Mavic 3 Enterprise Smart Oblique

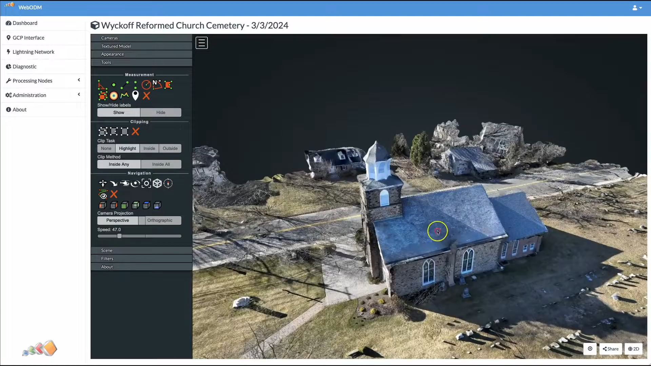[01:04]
To demonstrate this, I ran a few captures, including this one of a local historic church. As you can see, we have a pretty accurate 3D representation of this church, which amazingly was created with just 36 photos.
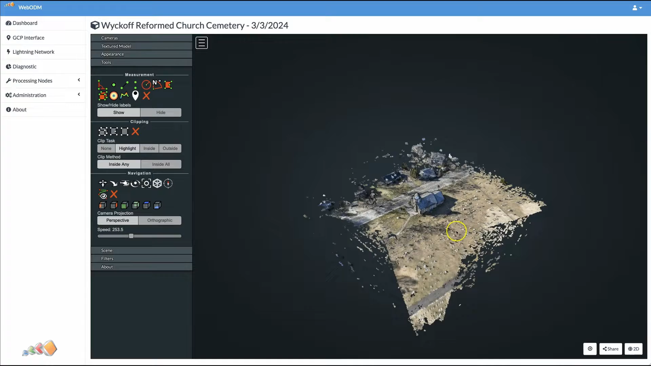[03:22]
Even when viewed in WebODM, first of all. Let's just show you that. 3D for 36 photos. It's not bad at all.
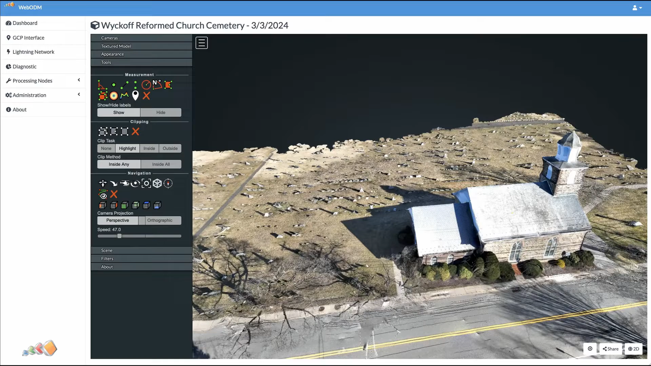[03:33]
And if we switch over to my favorite Gaussian splatting, the results are even better.